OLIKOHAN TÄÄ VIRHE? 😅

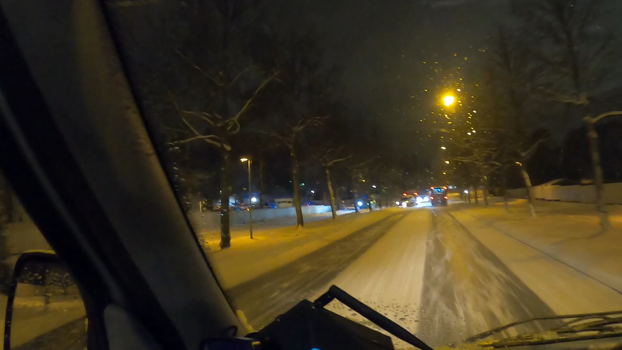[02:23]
Täällä on joku hinausoperaatio ja Mä olisin ihan ambulanssikin. Se on sinne muksahtanut.
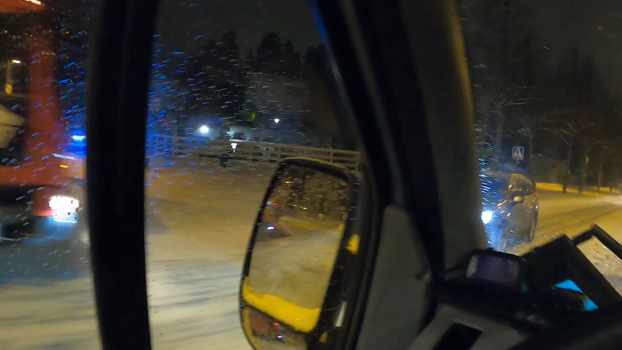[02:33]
Nyt on ollu aika haasteelliset mun kelit kyllä tässä. Tää pöperiöä täällä aika reilusti. Mutta joo.